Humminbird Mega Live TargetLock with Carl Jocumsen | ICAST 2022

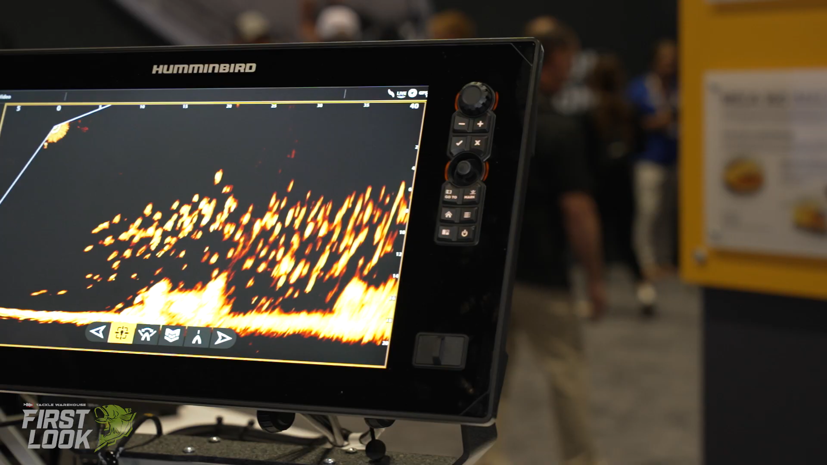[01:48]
You're watching your bait. You're watching the fish.
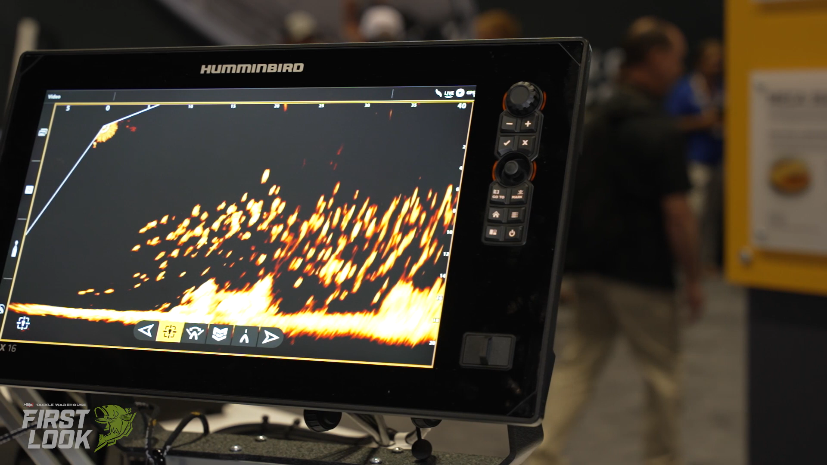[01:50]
It's pretty incredible. So ledge fishing, wind in different directions, shallow water, doesn't matter.
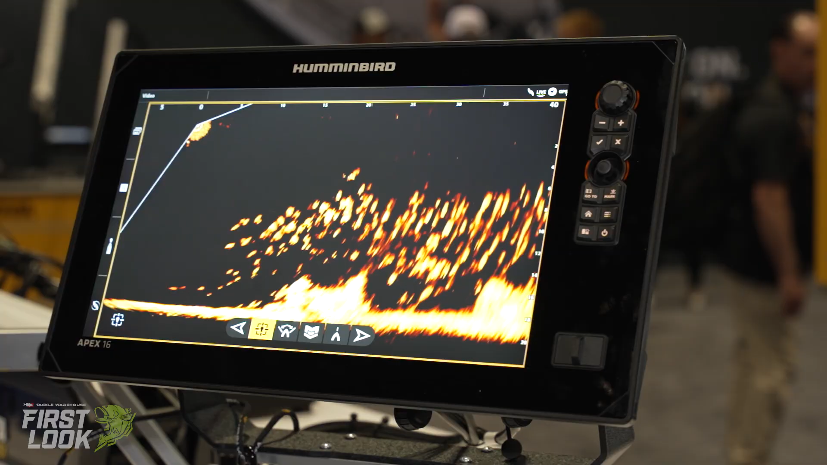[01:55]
You can get live to lock onto a target and never come off that target.